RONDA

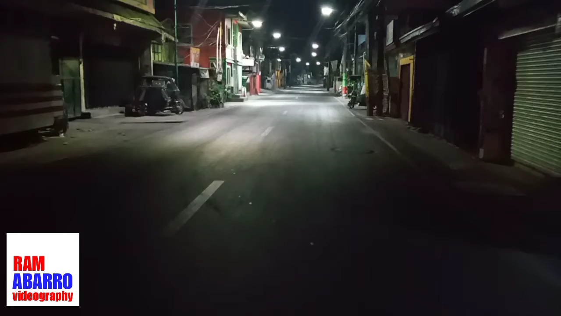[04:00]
National Road. So yung papunta na po ito ng bayan. So yung bye-bye ng bahagi ng Ligtong 2 at ng kabila ay bahagi ng Ligtong 3. So naghahati sa gitna ng kalsada.